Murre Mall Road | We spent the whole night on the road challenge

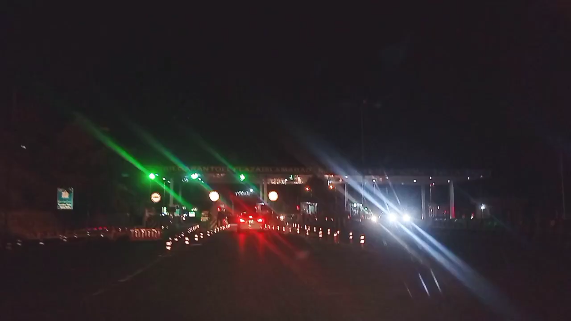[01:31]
ہی ہم نے باہر سے فیلٹر سے تھنڈا پانی بھڑ لیا ہے پینے کے لیے اب
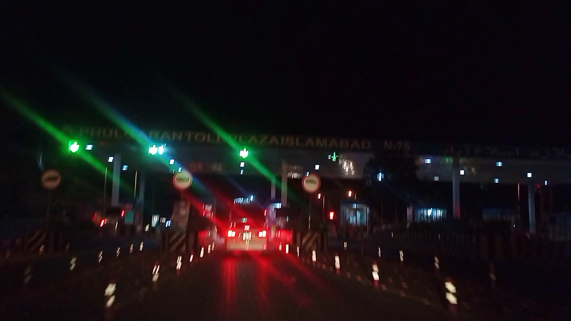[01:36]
ہم پھولگران ٹھول پلازا 75 مری ایکسپریس وے اسلام آباد سے انٹر ہو رہے ہیں
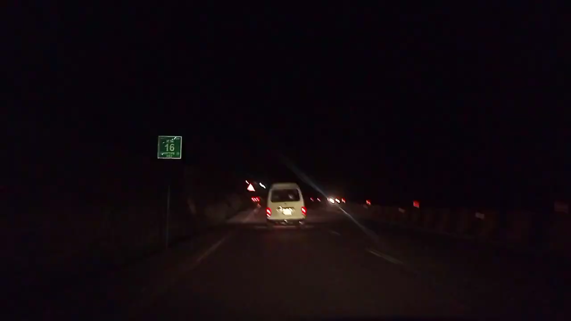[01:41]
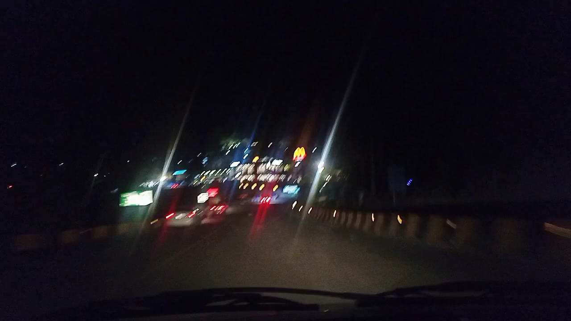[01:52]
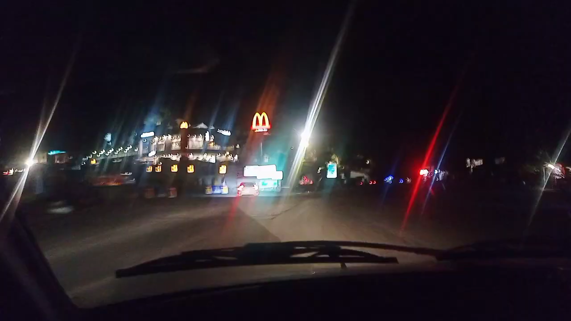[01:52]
اسلام آباد سے مری تک کا سفر تقریباً ایک سے سوہ گھنٹے کا ہے ہم مار روڈ کی طرف جا رہے ہیں یہاں آپ دیکھ
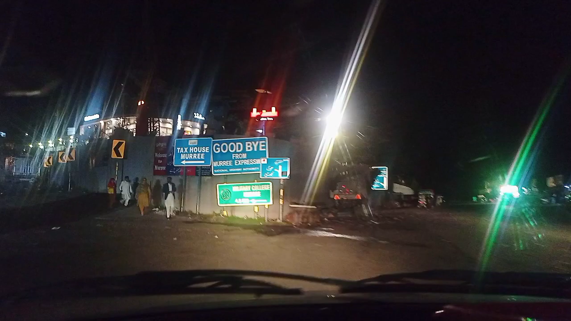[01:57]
سکتے ہیں رائٹ سائٹ پہ ہم جائیں گے تو ایوب یا نتیا گلی یعنی کیا پہ کے سٹارٹ ہو جائے گا لیکن
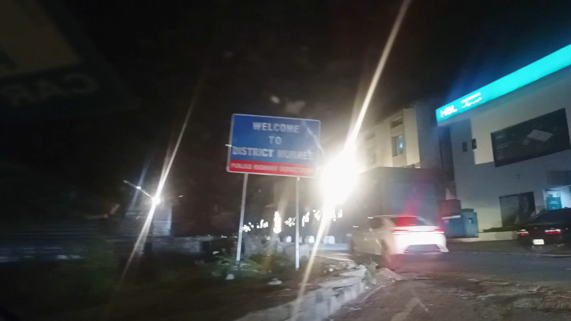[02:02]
ہمیں جانا ہے مار روڈ اب ہم لیفٹ سائٹ پر جا رہے ہیں یہاں پر سارے
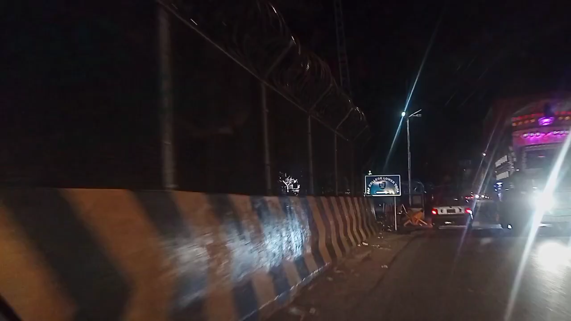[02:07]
ٹیکس ہاؤسز بنے ہوئے ہیں بیسکلی یہ لور ٹوپا کا مقام ہے یہاں پر پی ایف کالج بھی ہے اور کافی بڑے
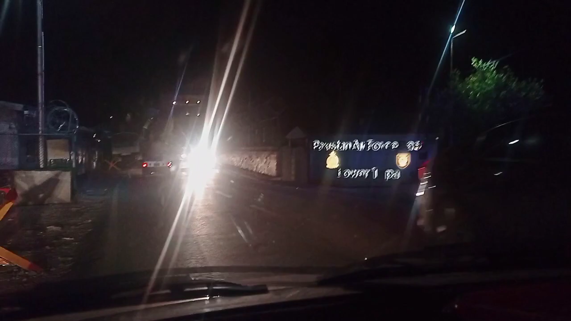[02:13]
بڑے سکول اور اچھے کالجز یہاں پر مری کے موجود ہیں جیسا کہ آپ ویڈیو میں دیکھ رہے
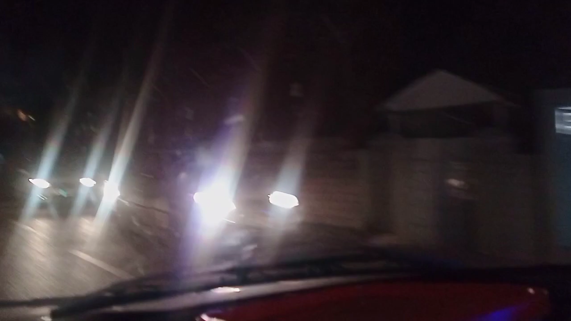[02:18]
ہیں آپ
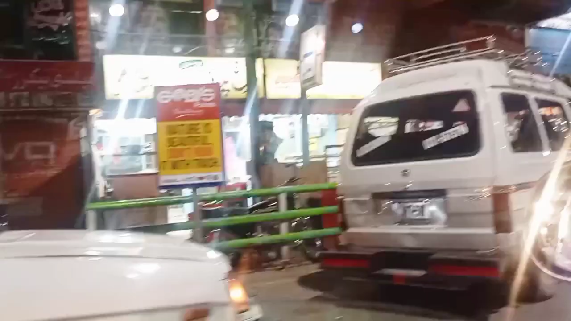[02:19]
دیکھ سکتے ہیں ہر طرف بہت زیادہ رونک ہے اور رائٹ سائٹ پہ اگر ہم
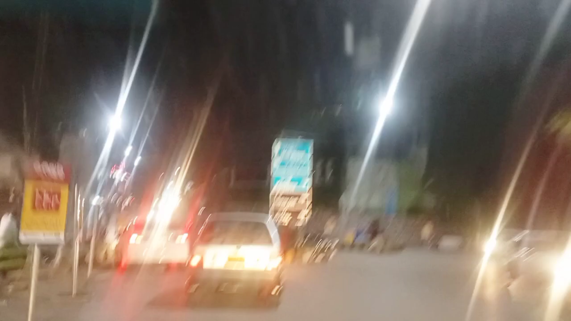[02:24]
جائیں گے تو یہاں سے بھی ایوب یا نتیا گلی کا رستہ ہے لیکن ہم لیفٹ سائٹ پہ جا رہے ہیں آپ جیسا کہ